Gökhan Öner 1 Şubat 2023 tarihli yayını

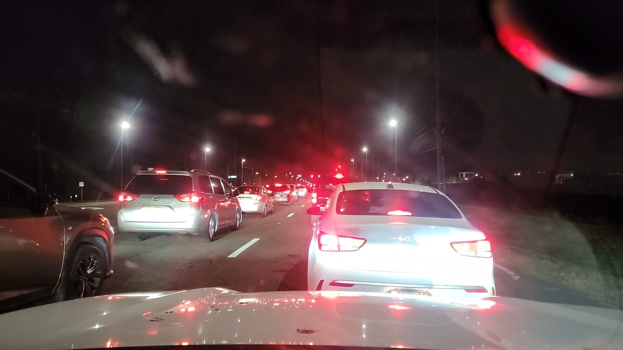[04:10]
Acaba cam mı kirli kamera mı? Cam kirli biraz. Sinekler yapıştı cam. Şimdi araba dönerken boş döneceğim ya. Biraz daha hızlı gideriz bu sefer geriye. Gittiğimiz zaman bir daha bir araba yıkatırız. Camlar da temizlenir o esnada. Bir de şu an çok sekiyor mesela bak.
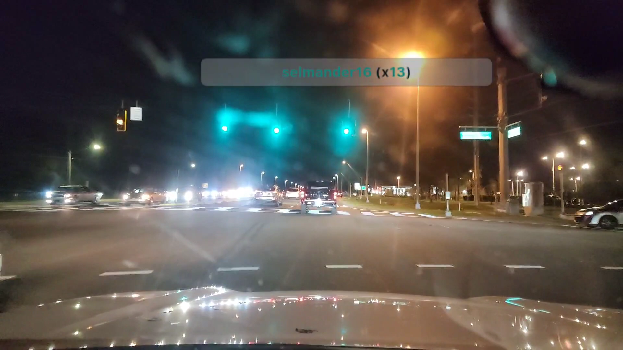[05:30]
Selam yavrum, aç kapıyı, basış günü. Ne diyorsun lan? Sakin ol amına. Alt tarafı Twitch'te abonelik basıyorsun. Aa bak, burada benzinlik de varmış lan. Eve yakın. Hem de iki tane galiba. Şurası da mı benzinlik? Şurası 7-Eleven. O güzel. Onun olması güzel. Bu ne? Hungry Howies. Ne ki bu? Yemek yeri bu. Bu ne?